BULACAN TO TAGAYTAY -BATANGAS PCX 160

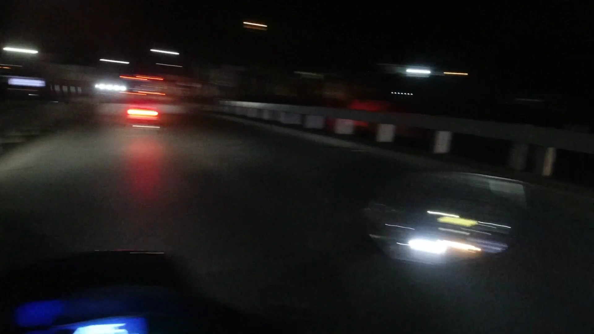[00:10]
So, kakalakpas ko lang dito sa boundary ng Caloocan at ng bahay namin sa San Jose del Monte. For today's video, pumunta tayo ng Batangas, guys.
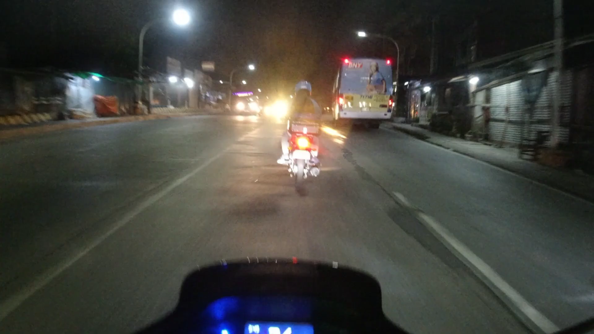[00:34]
So, ang daan natin ay dito sa
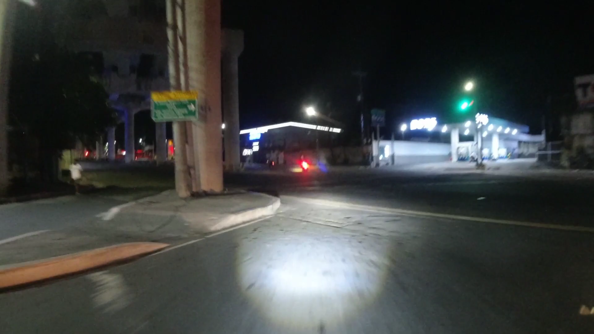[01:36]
Hirap madali dito, men. Matutulin mga sasakyan dito, oh.
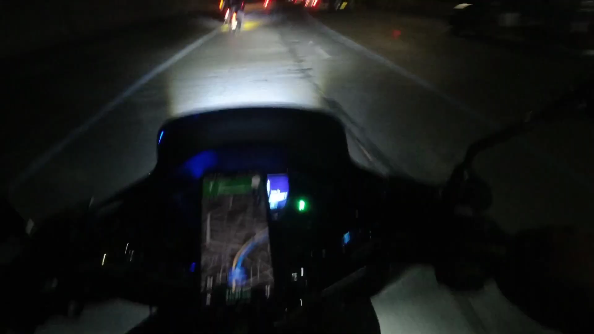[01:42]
Roy.
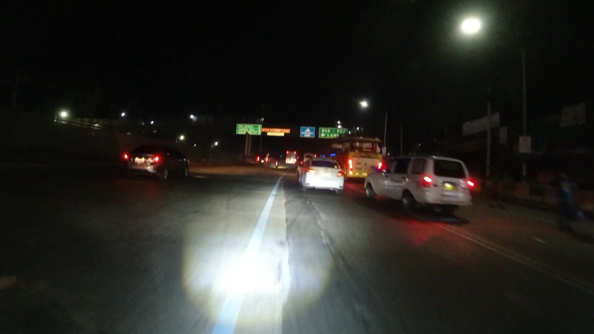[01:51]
So guys, nandito na tayo sa Litex. Kita mo naman yung sitwasyon dito. So solid naman itong motorcycle lane na to, no? Iba tao lang hindi solid eh. Yun lang, nawala ang motorcycle lane.
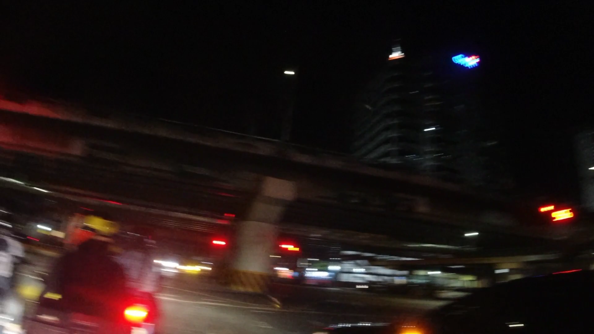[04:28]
So guys, nandito na tayo sa EDSA.
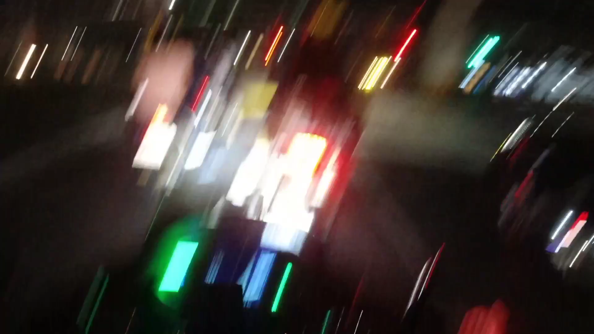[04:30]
Sa kaliwa tayo dyan, guys, no.
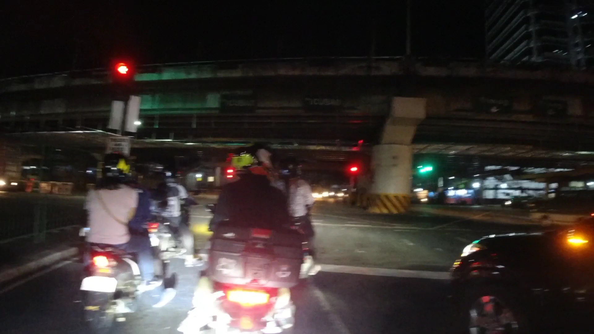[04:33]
Hanggang anong lugar na ba yun? Pasay. Tapos sa kaliwa tayo papunta ng airport.
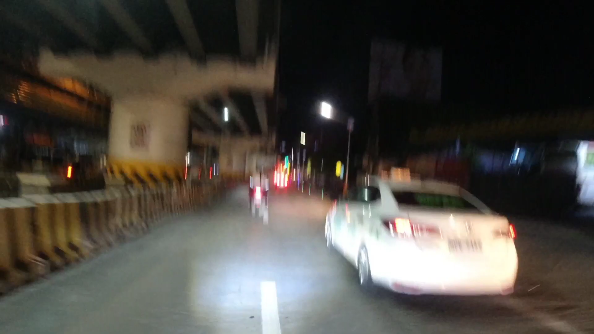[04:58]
So guys, nandito na tayo sa Makati.
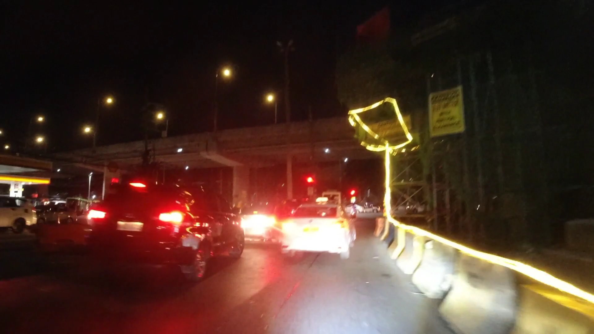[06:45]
Okay, so dito guys, papunta ng Terminal 3 pag kumaliwa ka dyan.
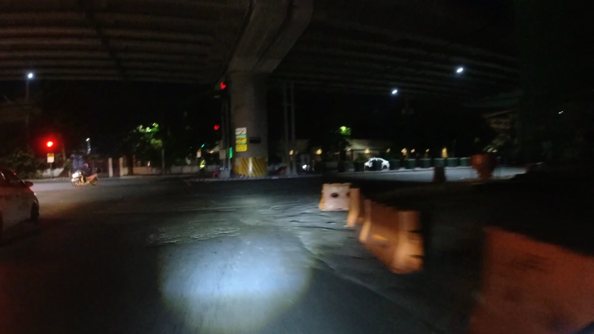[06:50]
So kakanan tayo dito. Tapos tulad nyo naman dito guys is kakaliwa tayo. Wow, wala naman stoplight, no?